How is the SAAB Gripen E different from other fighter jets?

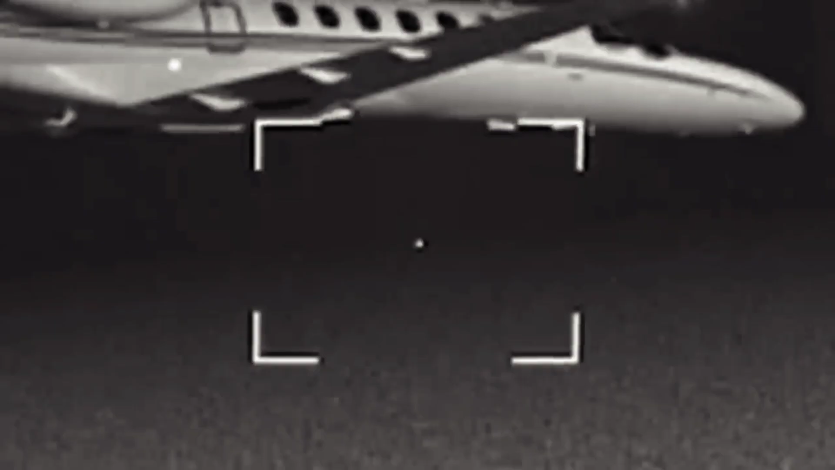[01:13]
or working in passive mode to avoid being detected depending on how much stealth is required for the mission.